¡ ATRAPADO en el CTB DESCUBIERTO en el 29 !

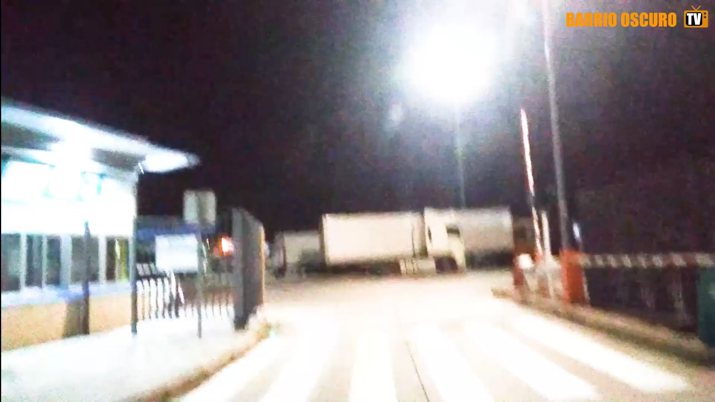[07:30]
Esto es un parking Para los camioneros Para que se alojen aquí Cuando hacen viajes largos Y todo eso Es el parking del CTB Esto